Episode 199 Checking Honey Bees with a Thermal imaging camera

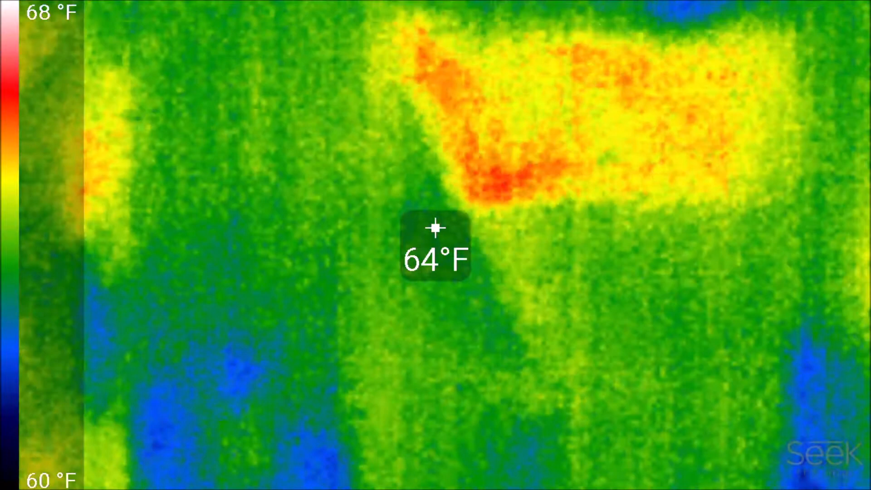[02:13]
On screen: spot 64°F, scale top 68°F, scale bottom 60°F
now you can see the really bright orange spot right there in the center of your screen that is where my bees are at they're pretty high up in the hive right now um this means we've got to get some feed to them we've got to get them feed to them soon because the further they are up in the hive the less food they have to make it through the rest of the winter so this is a great indicator and a great way to
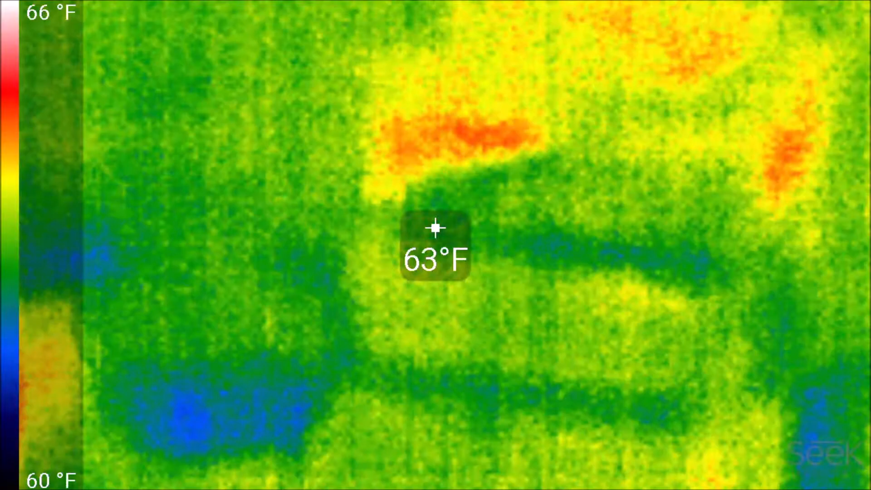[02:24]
On screen: spot 63°F, scale top 66°F, scale bottom 60°F
look in on your bees without opening them up even though we've had some really warm days um you know up into the 60s today we don't really want to warm them up too much
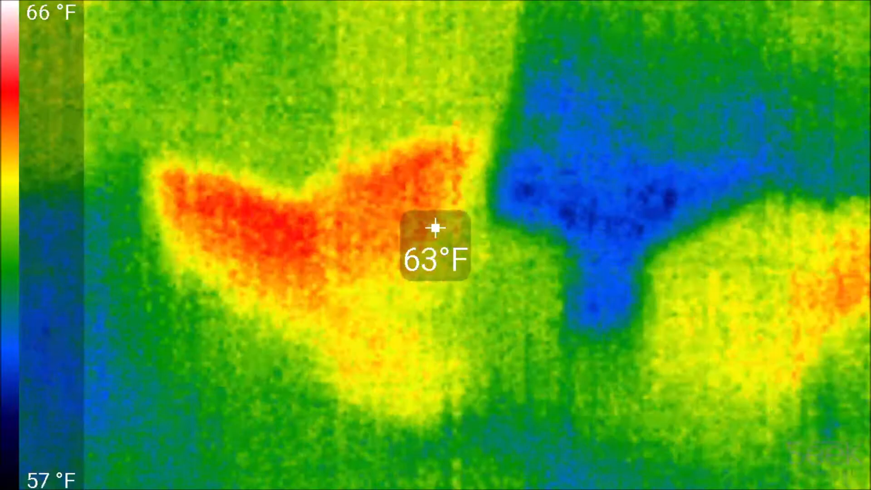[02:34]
On screen: spot 63°F, scale top 66°F, scale bottom 57°F
let's go around and look at these other boxes